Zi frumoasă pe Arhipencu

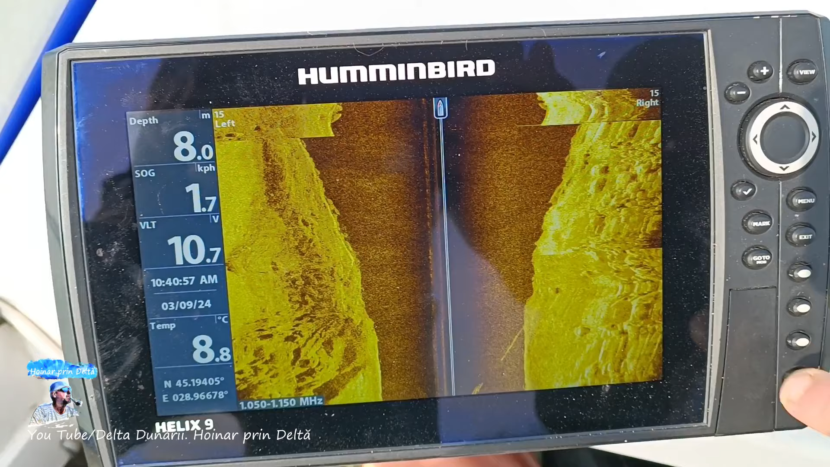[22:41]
On screen: depth 8.0 m, water 8.8°C, speed 1.7 km/h
8 metri. Aici zice Daniel, pentru că sunt cu el în barcă.
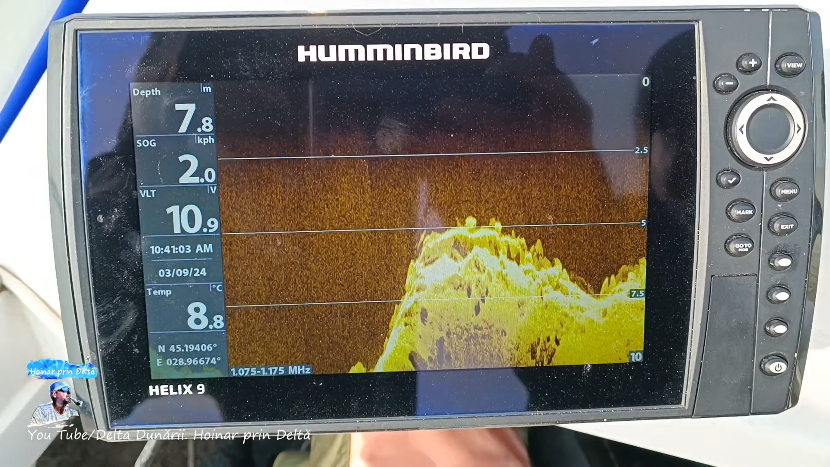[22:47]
On screen: depth 7.8 m, water 8.8°C, speed 2.0 km/h
Ca să pescuiești șalău, cred că îți trebuie două condiții. Mai întâi să știi unde e. Da, și apoi dacă dai la gumă, să ai și un motor electric. Nu vedem niciun pește, nu? Nu. Nu e. Niciunul deocamdată. Ori sunt foarte pe fund și noi vedem pe sonar.
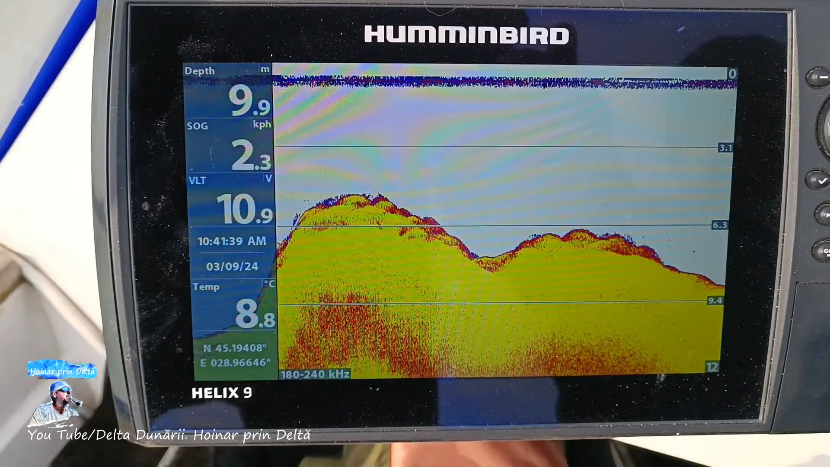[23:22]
On screen: depth 9.9 m, water 8.8°C
Și noi vedem din cauza faptului că stau pe fund, zici. Eu nu sunt familiarizat cu sonarele, așa că iau primele lecții acum. Ăsta ce model de... Helix 9. Helix 9, da.
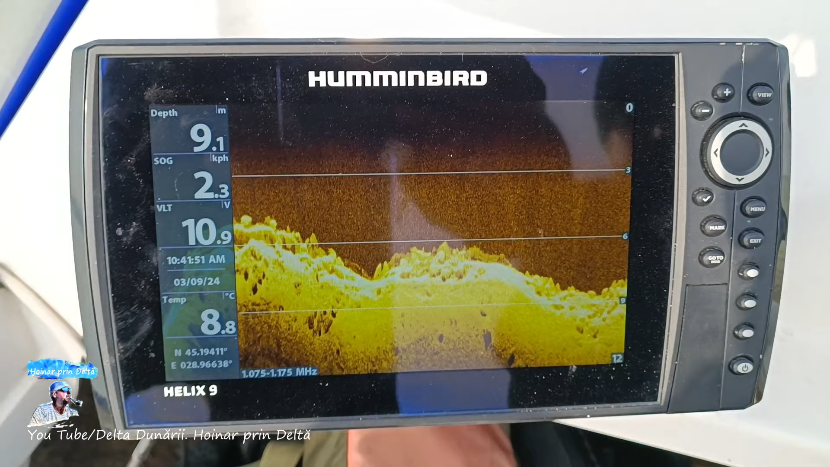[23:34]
On screen: depth 9.1 m, water 8.8°C
Da, scrie. Aici nu se vede foarte bine pentru că sunt foarte aproape de mal.
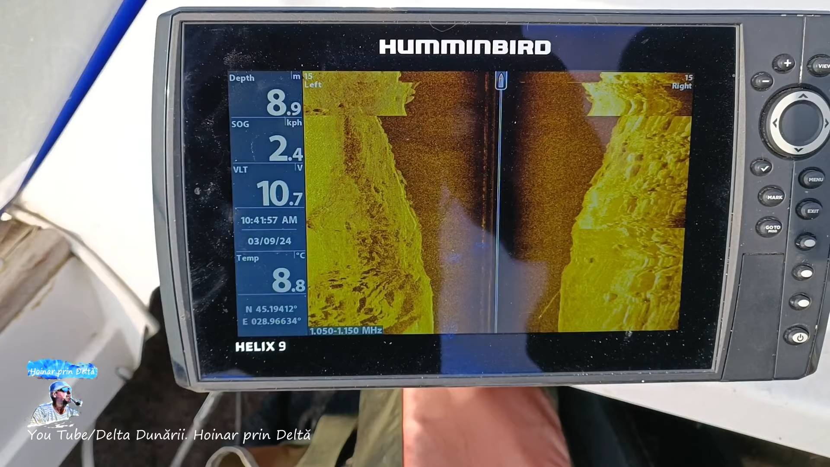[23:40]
On screen: depth 8.9 m, water 8.8°C, speed 2.4 km/h
10 metri. Apă de 8 metri. Păi hai să vedem acolo unde pescuim, nu? Să ne ducem și mai larg.
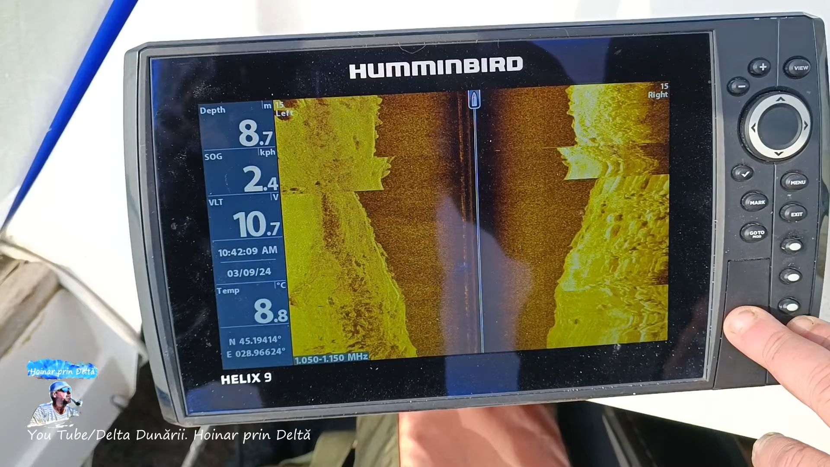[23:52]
On screen: depth 8.7 m, water 8.8°C
Ne uităm și pe larg.
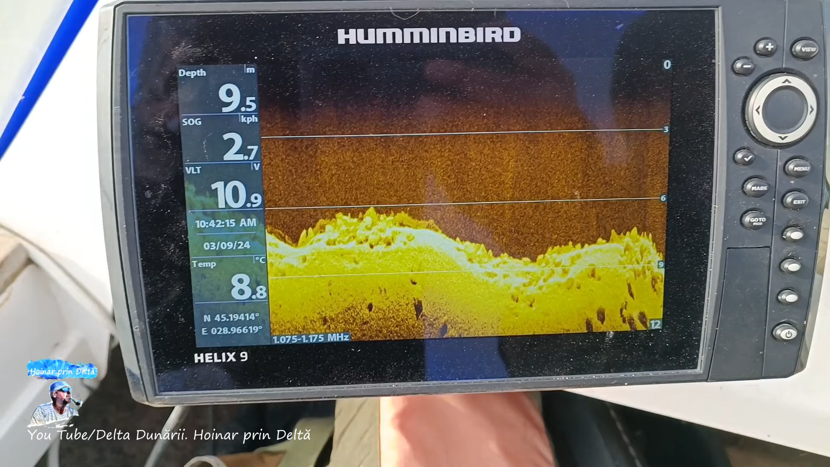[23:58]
On screen: depth 9.5 m, water 8.8°C, speed 2.7 km/h
Bă, dar totuși n-ar fi trebuit să vedem o pește, zic.
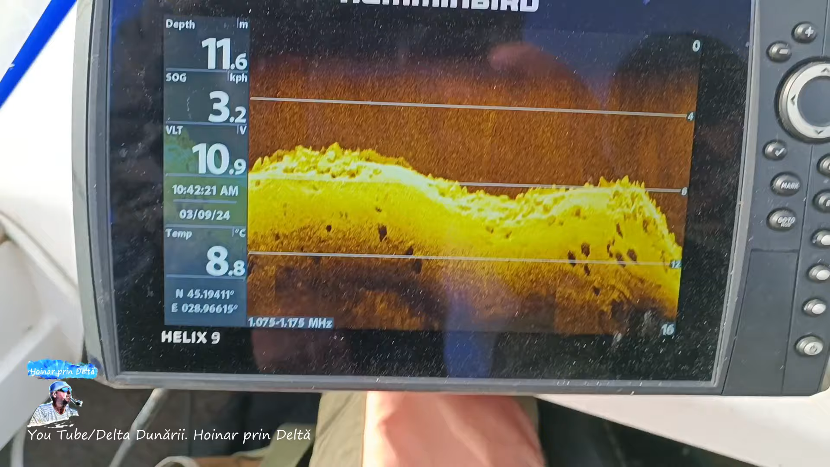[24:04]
On screen: depth 11.6 m, water 8.8°C
Nu e nimic. Poate uneori punctele astea de aici ar mai putea să fie pești și mai degrabă îi vezi aici,
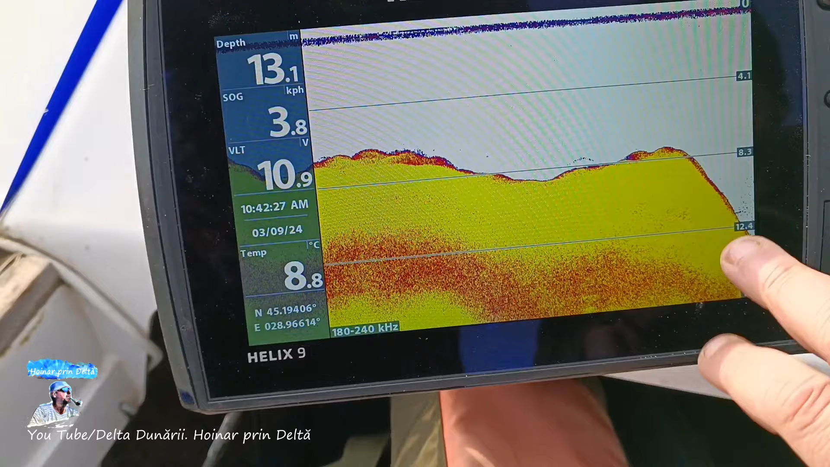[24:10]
On screen: depth 13.1 m, water 8.8°C
pe ăsta ar putea să fie ceva. Ăsta de aici? Da. Și aici.
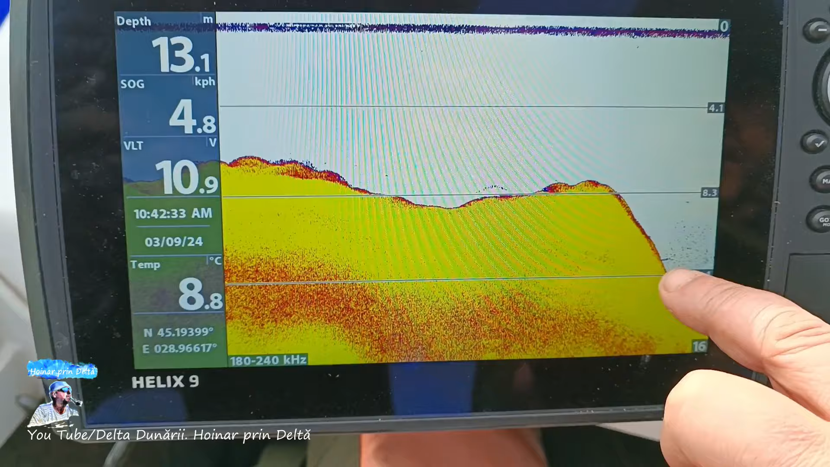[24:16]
On screen: depth 13.1 m, water 8.8°C, speed 4.8 km/h
Dar nu e foarte sigur.
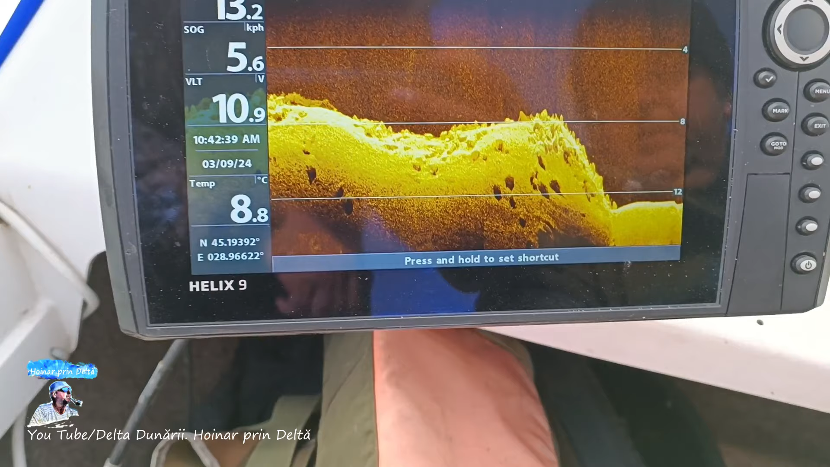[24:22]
On screen: water 8.8°C, speed 5.6 km/h
Aici, dacă unde a fost pragul, e mai denivelat, mai sunt. Da, da, da, da.
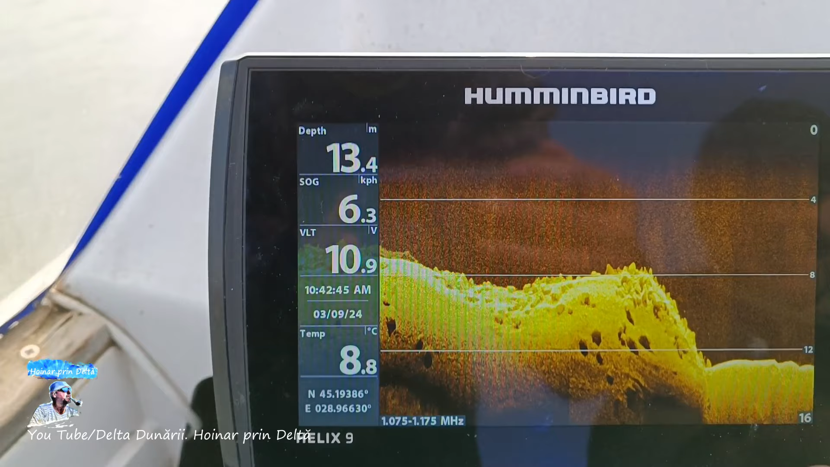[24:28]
On screen: depth 13.4 m, water 8.8°C, speed 6.3 km/h
Solul aici e cam... Și începe întinsura de pe fundul Dunării. Da. Nămolul.
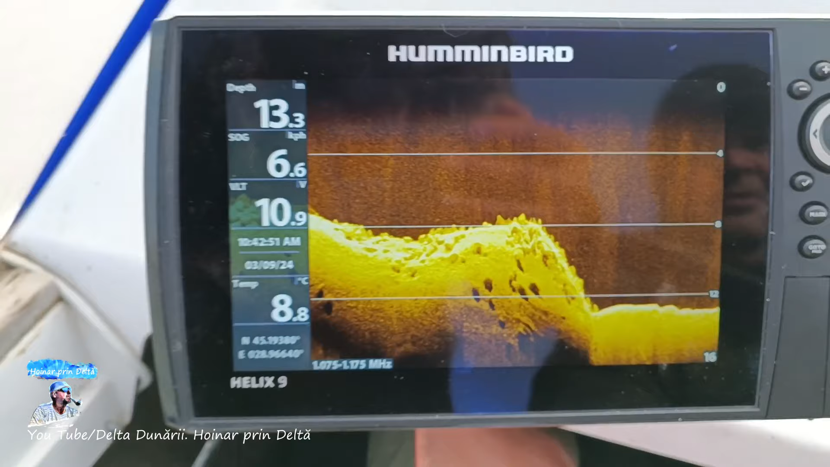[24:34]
On screen: water 8.8°C
Deci e 10,9 în dreptul Mandurii. Da.
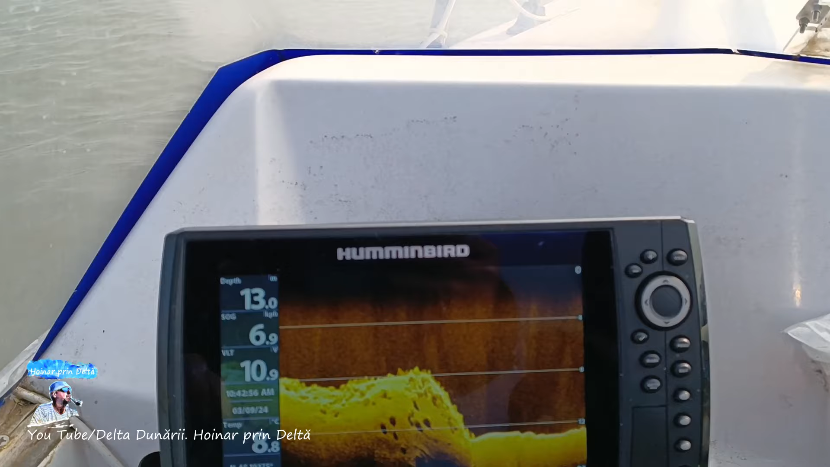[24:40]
Păi, ca să navige și noaptea.
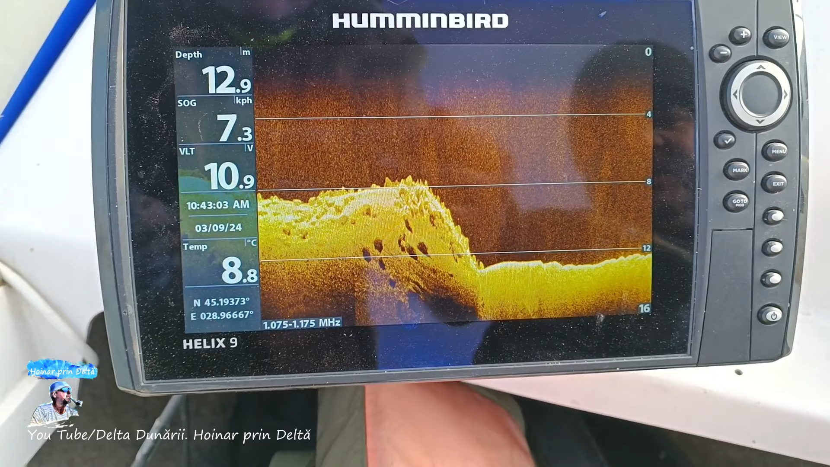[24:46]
On screen: depth 12.9 m, water 8.8°C
Au dat drumul? Au dat drumul, da. Dar nu se încumetă, rămân totuși pe loc. Cu curent avem în curent 7,3 km la oră. Foarte mare.
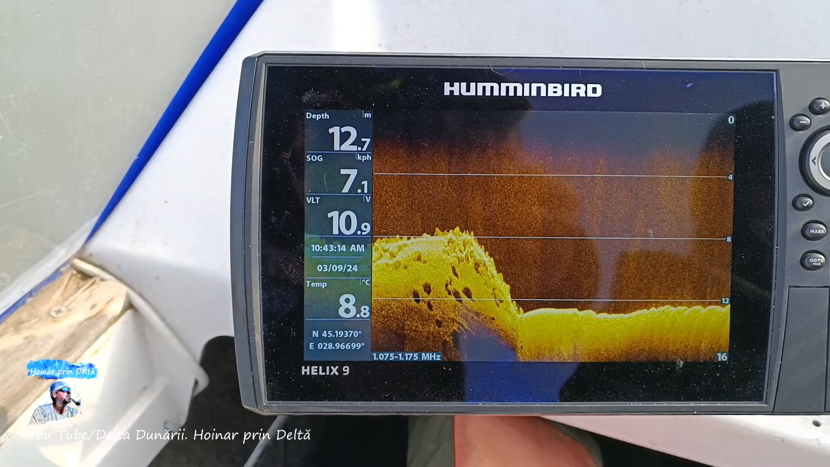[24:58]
On screen: depth 12.7 m, water 8.8°C, speed 7.1 km/h
Da, nu? Mare, da.